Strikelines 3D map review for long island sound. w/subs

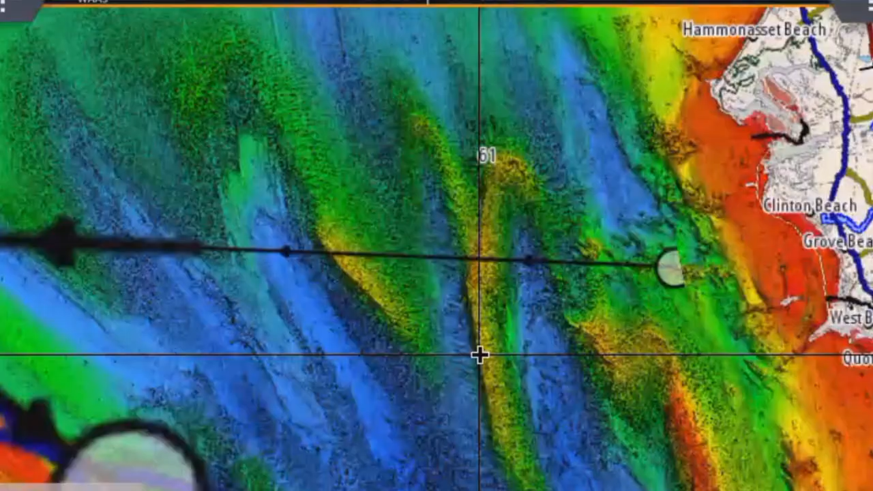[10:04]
2014 I drove all the way there one trip and then never again okay this is the
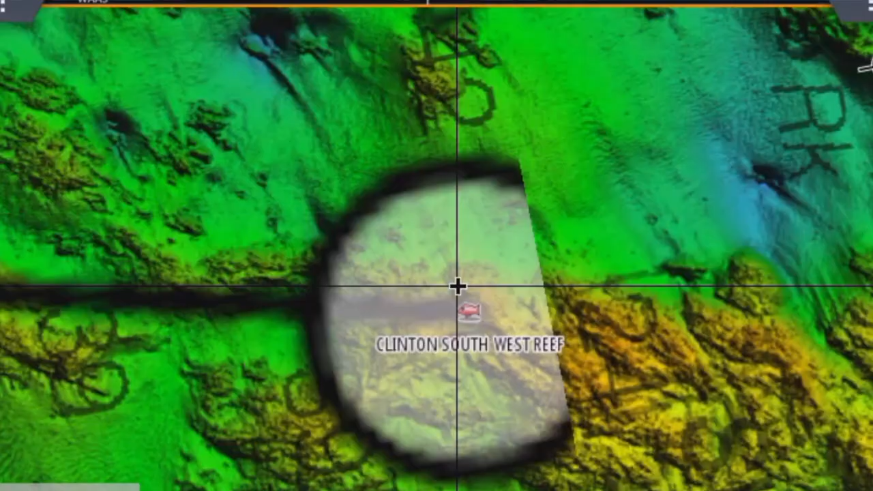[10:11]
detail you see if in the case South Clinton West Reef
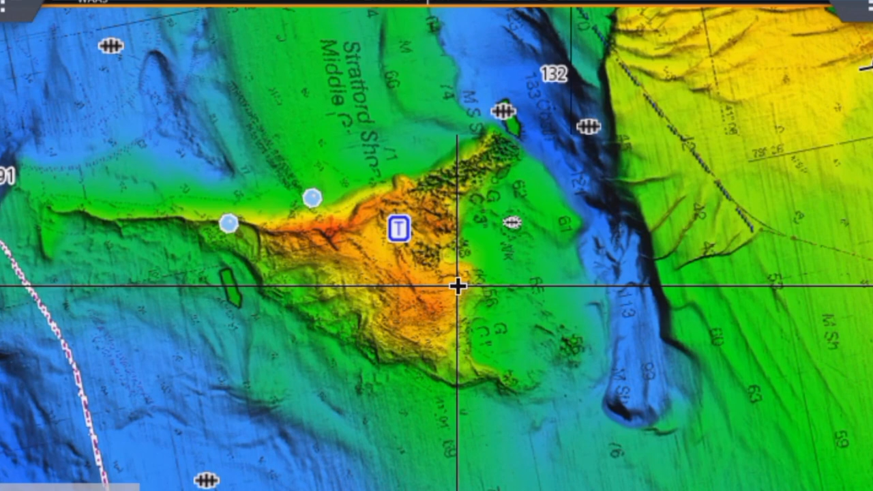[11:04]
all right look at I've never been down here but if I decided to go there
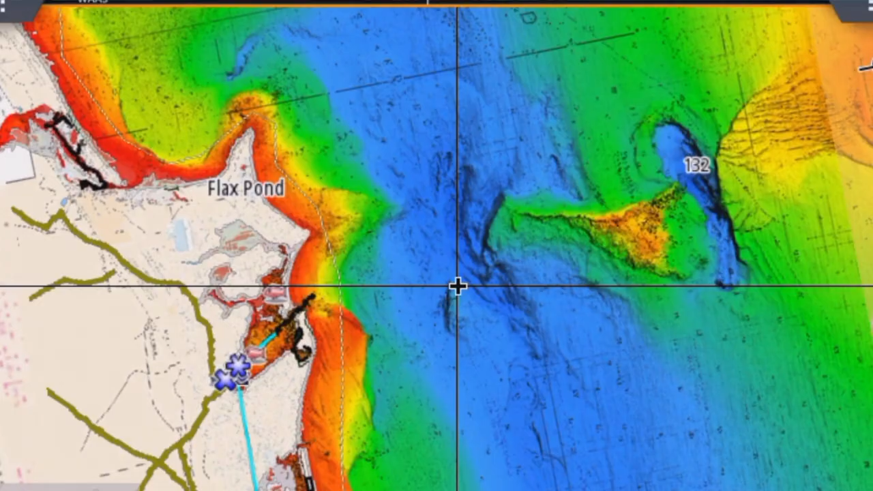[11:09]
look all these details look at all these details look at this mountain
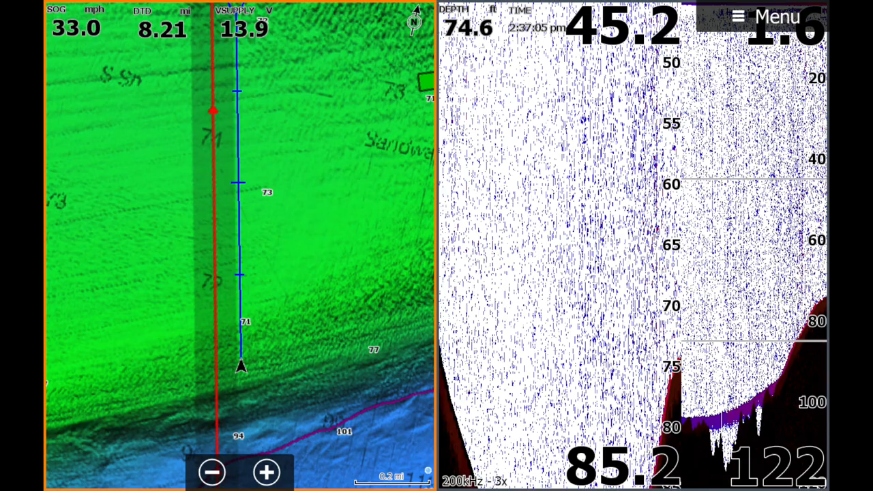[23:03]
On screen: depth 74.6 ft, speed 33.0 mph
i just took a screenshot of the net coming up let me call it sponge with a fish fighter
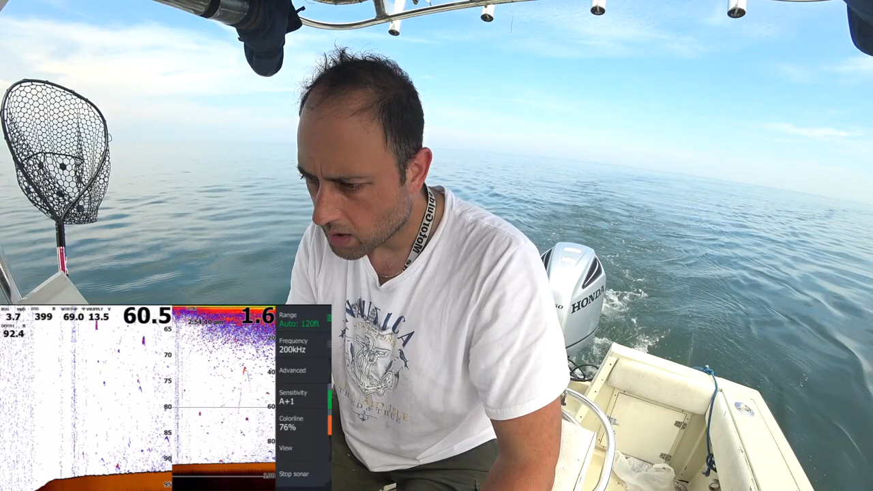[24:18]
so let's go closely and let's see if it's gonna appear on the fish finder okay when you're zooming you can see it here too so let's make this sauna all right i even say even see uh
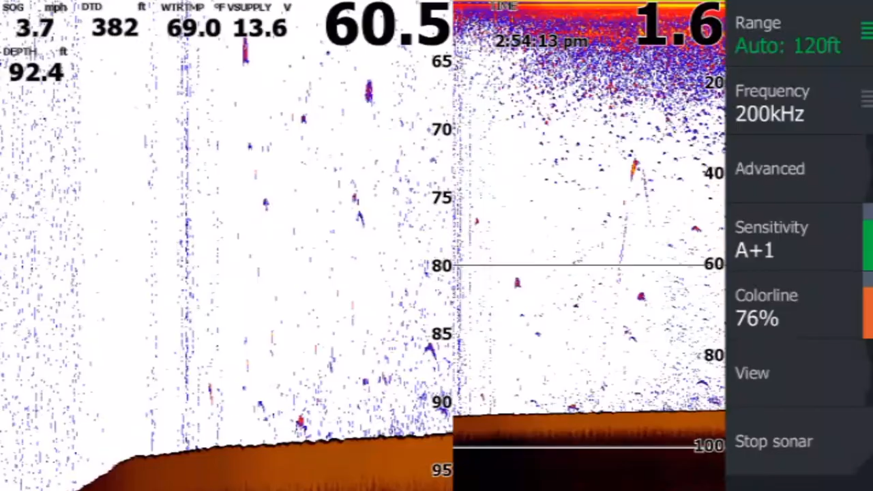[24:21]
On screen: depth 92.4 ft, water 69.0°F, speed 3.7 mph
artists here look at this okay
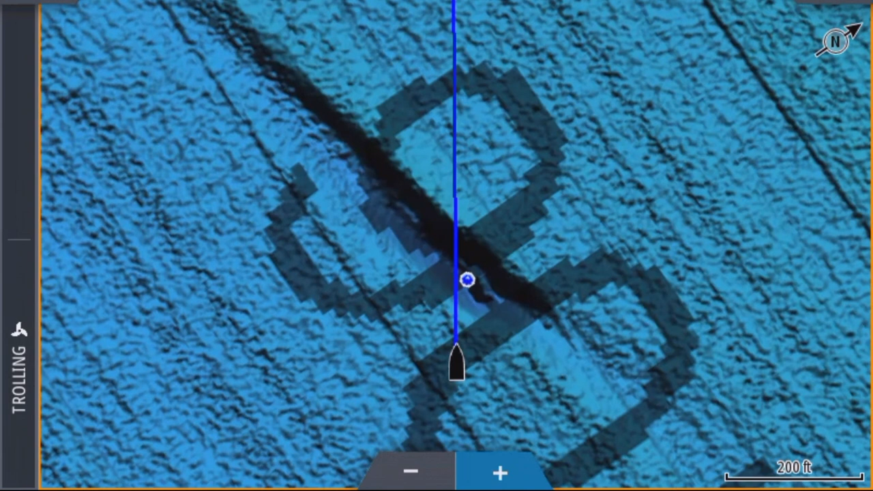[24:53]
that looks like a big wreck according to the to the sauna i've only been here once so you know what let me put on the
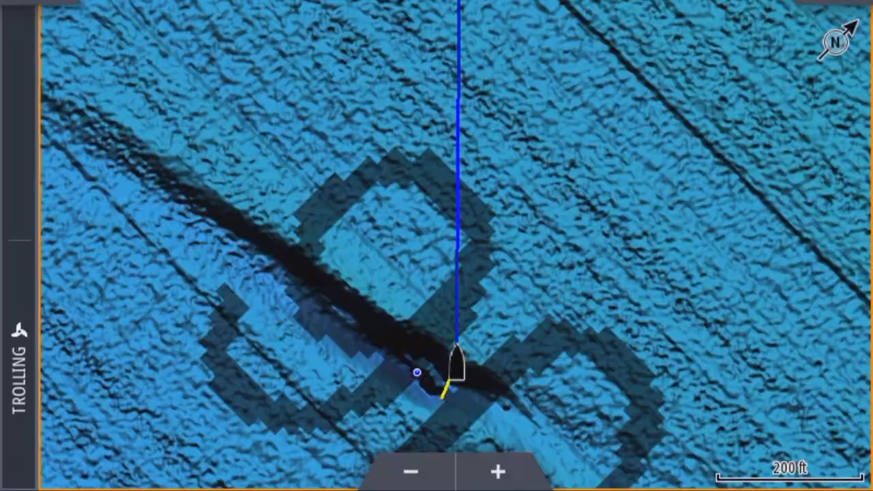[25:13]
i see look at this i'm going to show you on the lawrence what i see here it's coming up slowly there was this gap look at this
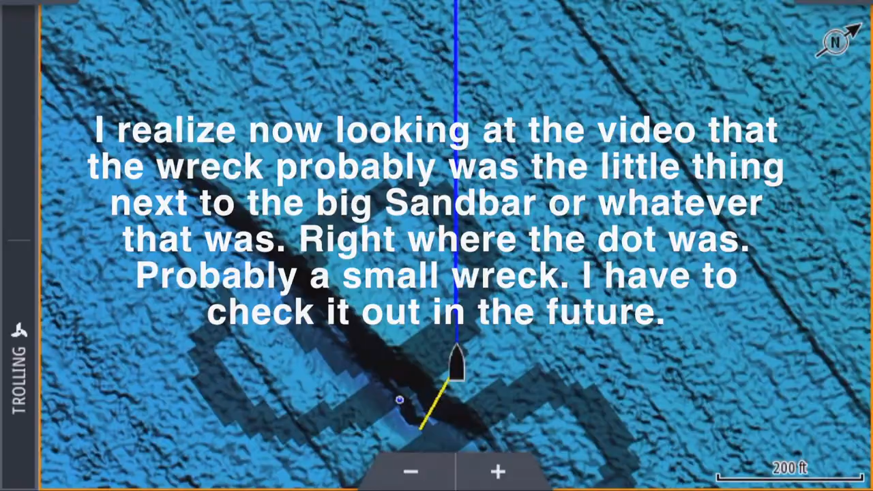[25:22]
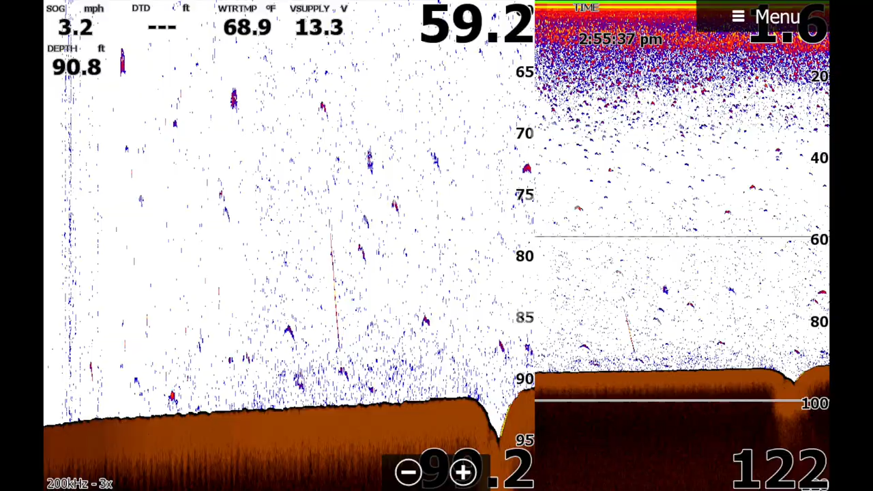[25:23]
On screen: depth 90.8 ft, water 68.9°F, speed 3.2 mph
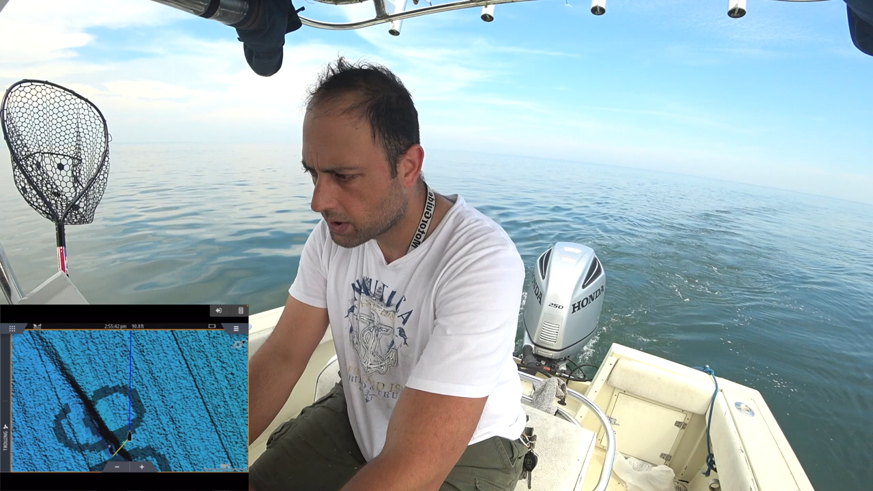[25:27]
should i continue that way let me put the side scan on
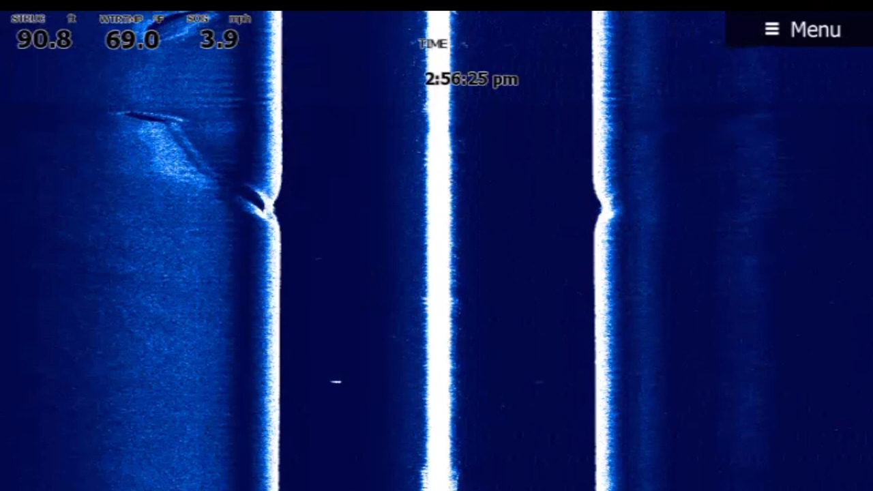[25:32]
On screen: water 69.0°F, speed 3.9 mph
i see something on the left on the structure scan you guys can see this
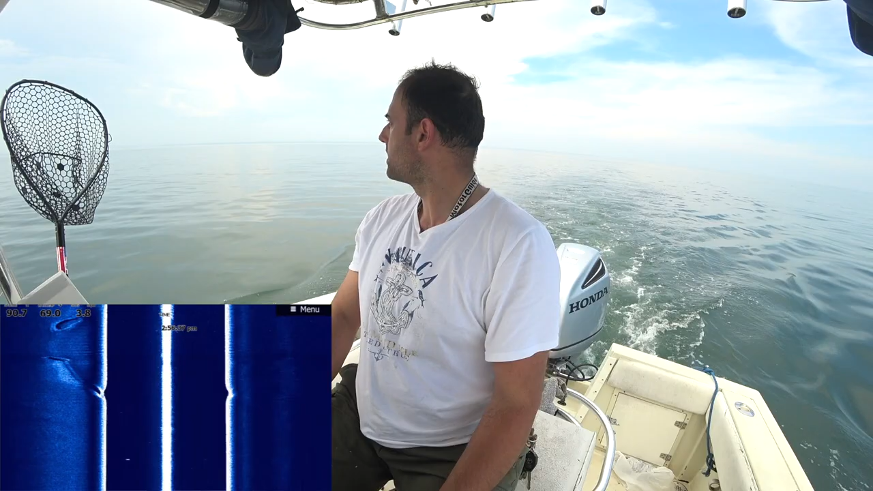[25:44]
is that thunderstorms i won't be surprised and i came all the way out here
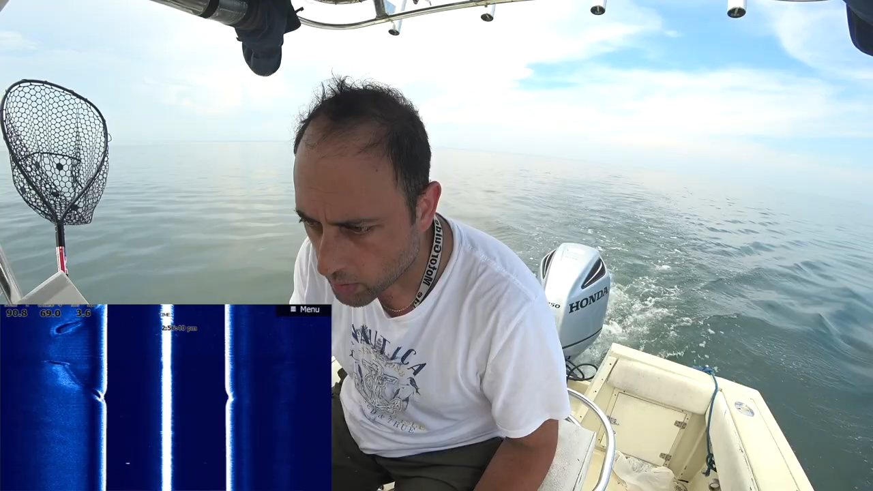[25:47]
all right let's see if there's any fish on it on the left hand side it was that right
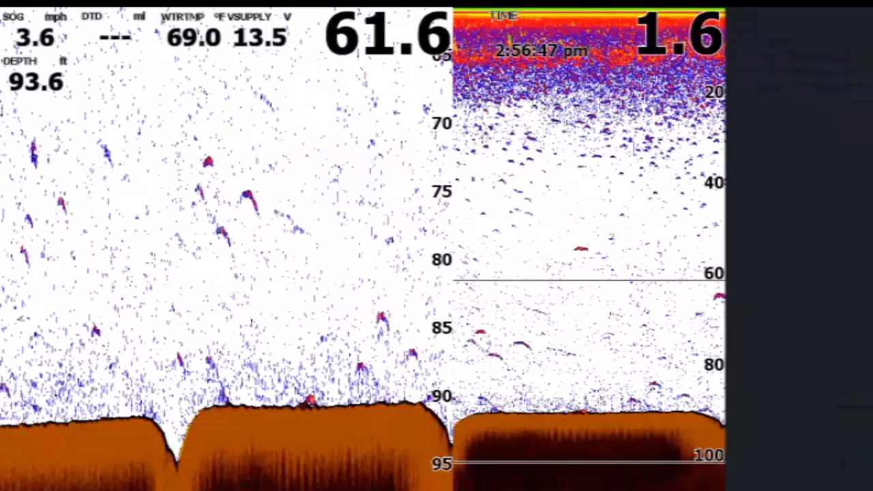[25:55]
On screen: depth 93.6 ft, water 69.0°F, speed 3.6 mph
i see some arches i haven't found the hard salad thing of the
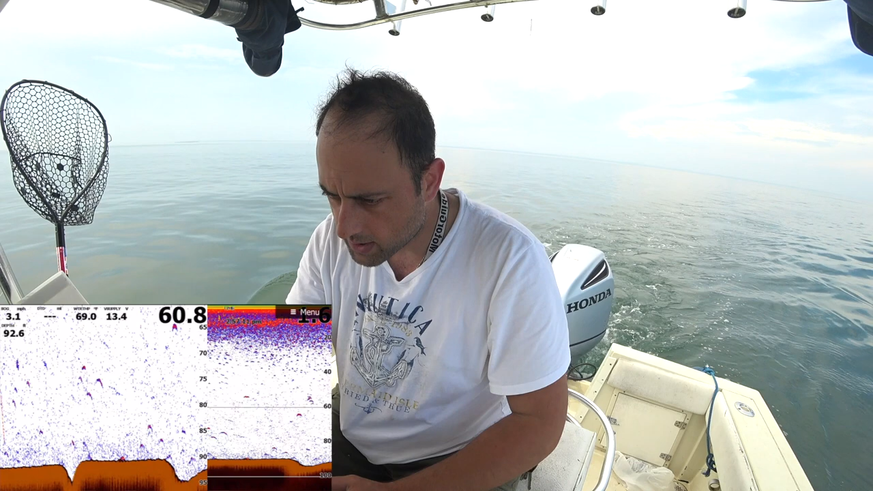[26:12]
of the wreck per se but i want to keep on the left